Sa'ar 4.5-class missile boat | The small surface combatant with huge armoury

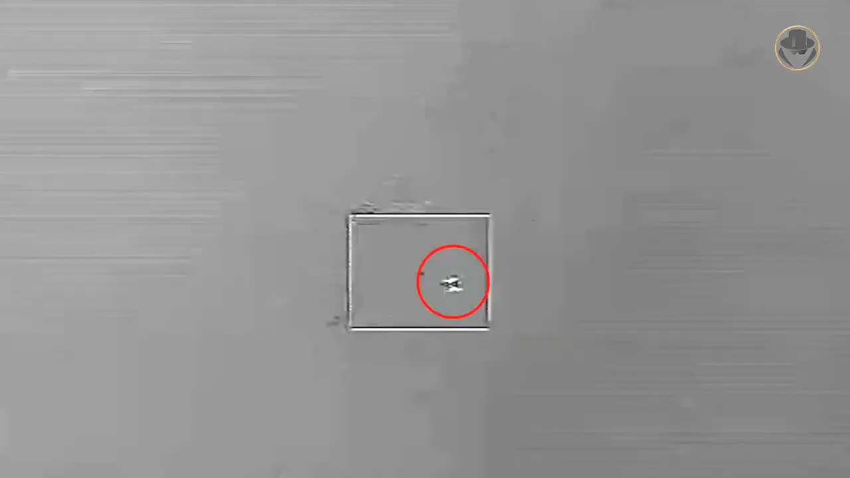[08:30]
The radar can guide the Barak-1 missile within a range of up to 10 kilometres.